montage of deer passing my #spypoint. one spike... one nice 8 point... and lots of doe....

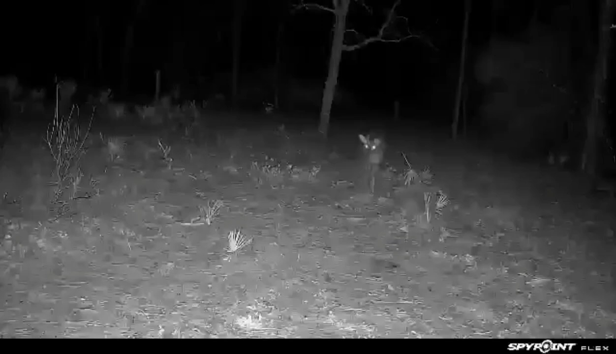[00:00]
I have about four or five does keep walking through the property I think one of them is pregnant so come back and check in a month or two see if I got one on camera I'm hoping one of them gives birth right here on camera